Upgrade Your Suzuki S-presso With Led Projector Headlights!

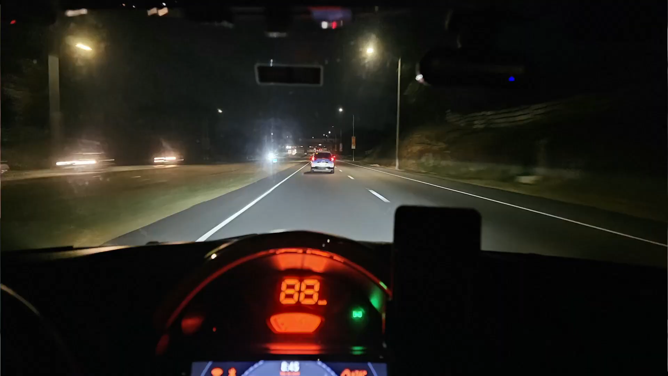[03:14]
8,800. naman siya. So, all goods parang yun. So, yun nga, pag naka-bright naman, sapat naman yung bright, sobrang ano rin siya. Malayo din yung range. Malakas. So, yun, kitang-kitang mo naman yung daan.
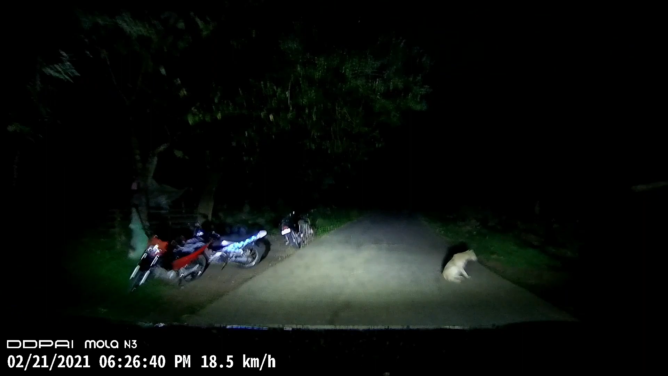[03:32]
Although, pagdating sa bright, may feeling ako na mas malakas yung LED bulb na nakabase din sa reflector ng headlights natin.
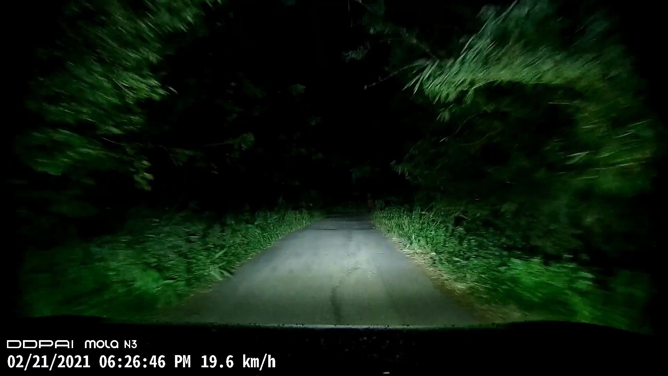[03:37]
Pero, yung malaking pero,
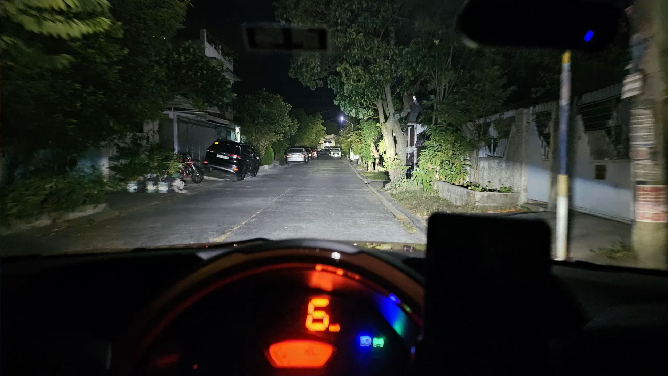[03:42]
yung laser na additional light na itong retrofit projector natin, yun, grabe para siyang spotlight na pang-rescue pag may bagyo, ganun.